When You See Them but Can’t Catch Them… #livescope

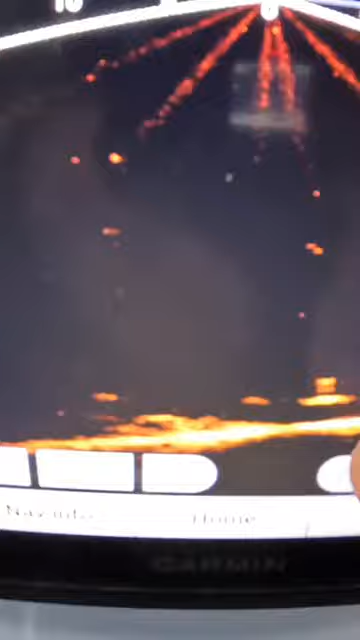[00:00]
this fella right here that just come up.
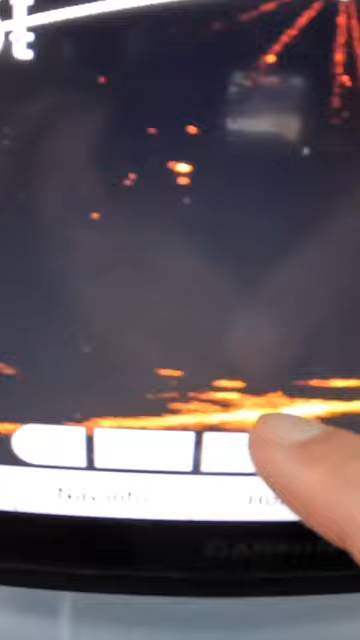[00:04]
Right here's another one. We got two of them that's moved in. This one looks like a pretty big mark.
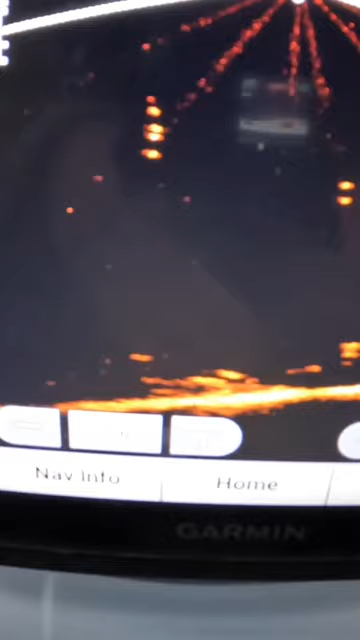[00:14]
These fish just periodically coming in, looking at my baits, and moving on today.
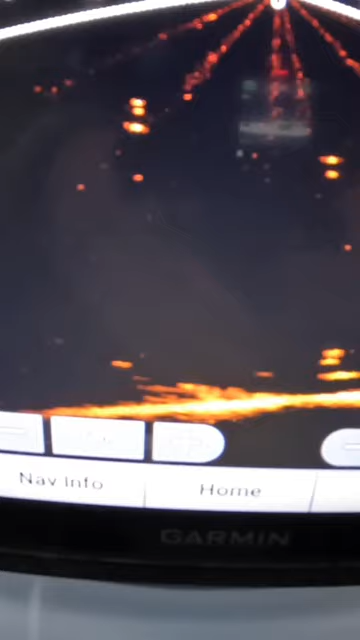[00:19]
It's not been an active day.